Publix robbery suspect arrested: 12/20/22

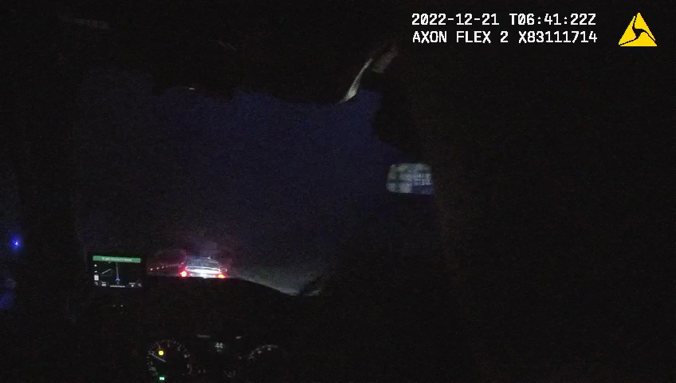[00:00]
And just confirming, I got 2-0 Bravo, X-ray, X-rayed, Bravo. Yes, that's it. Copy, I'm 1031 northbound, N1 MLK. 40 miles an hour, no cars on the road.
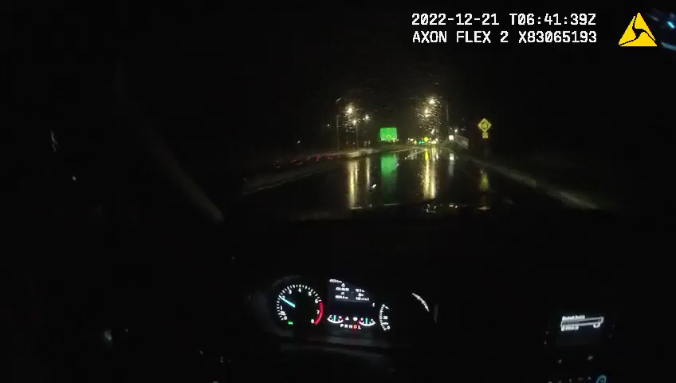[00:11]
I'm at Orange Camp in Peabody right now. Perfect. Yeah, we're in, you can see that good. 3-4 on the road.